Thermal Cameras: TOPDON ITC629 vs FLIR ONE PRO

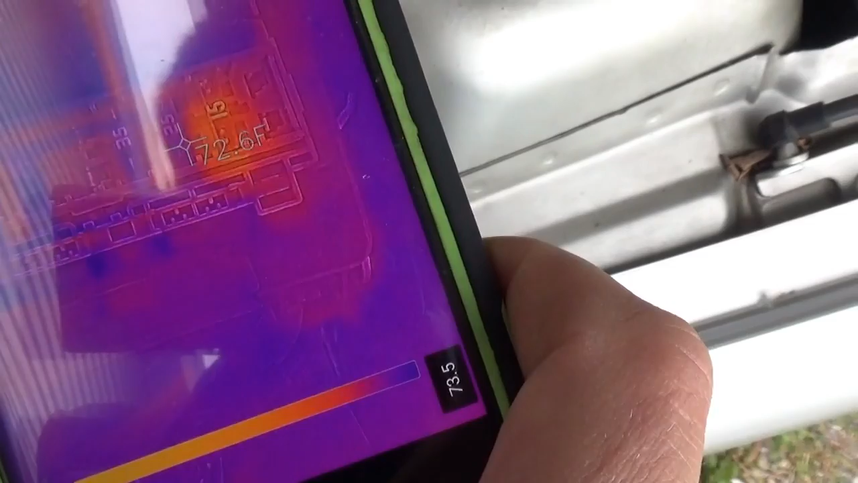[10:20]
On screen: spot 72.6°F
And it looks like that 15 amp is also getting warm.
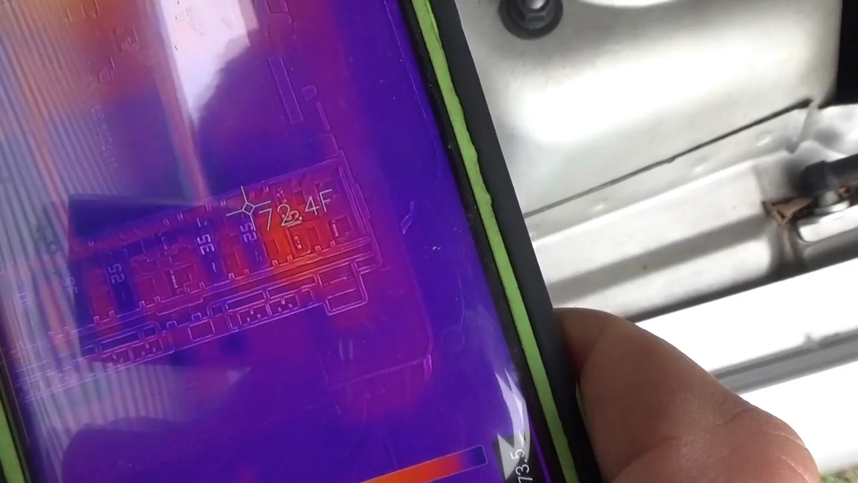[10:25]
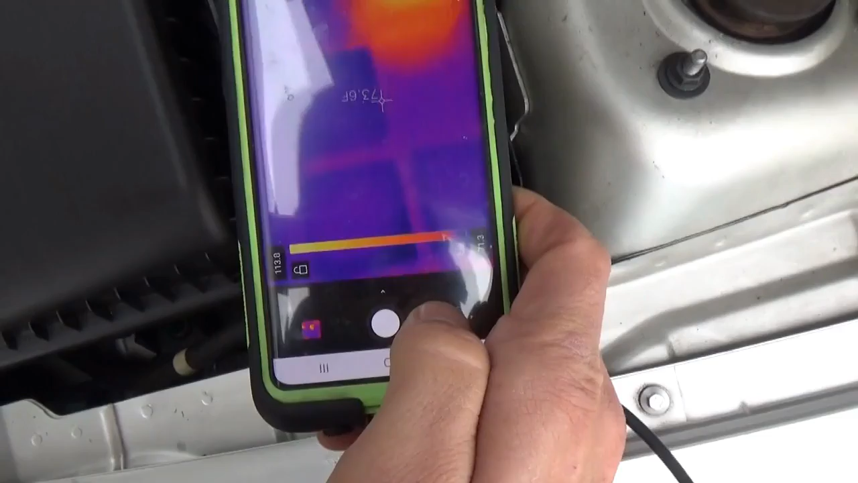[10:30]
And you can also do camera alignment.
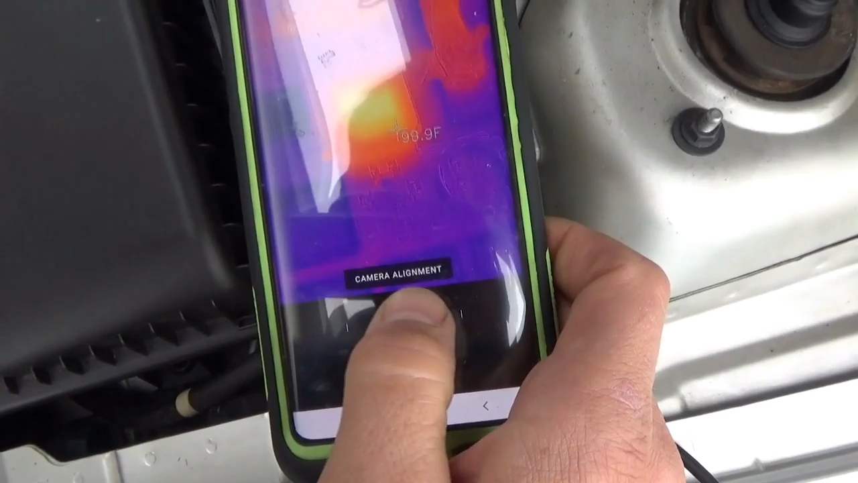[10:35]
If you really want to get a spot on.
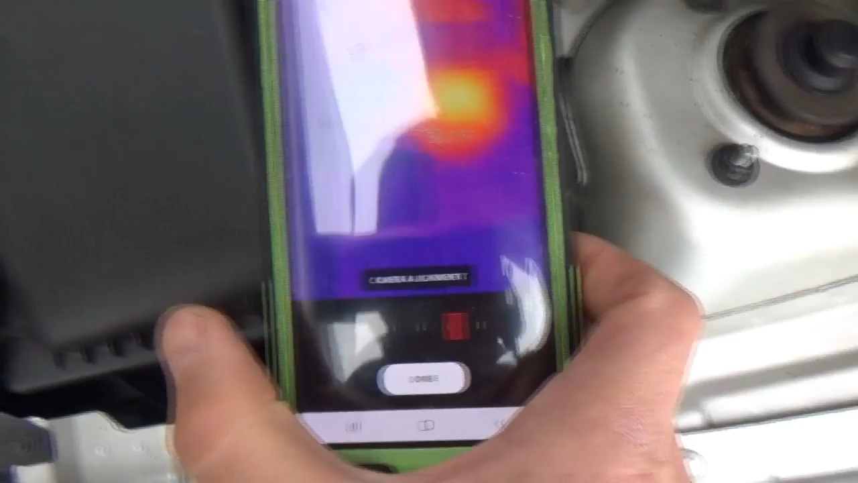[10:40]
Again, it depends on which way you're oriented.
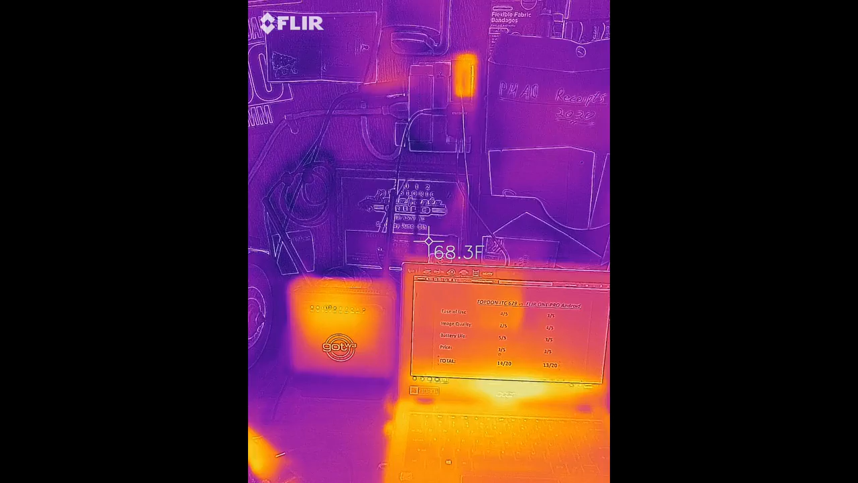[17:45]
On screen: spot 68.3°F
So, I'm actually recording a video with the FLIR one Pro on my phone. Here's what it looks like.
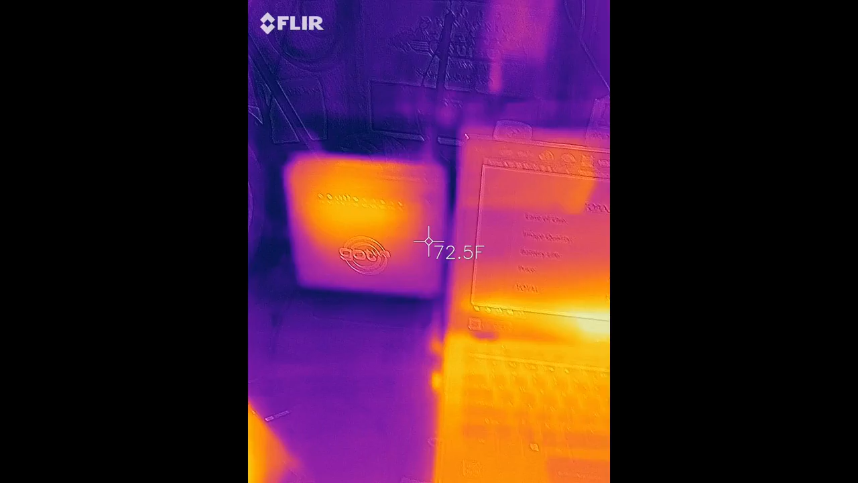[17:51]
On screen: spot 72.5°F
Very handy to pick out power-hungry devices on your wall.